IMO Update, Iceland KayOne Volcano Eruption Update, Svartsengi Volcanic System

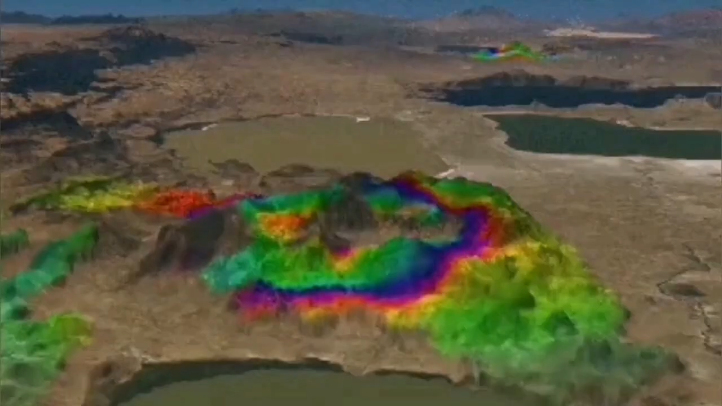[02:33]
the land is rising continuation of the land rise you can see it even in this you know GPS data we have visualized for you in 3d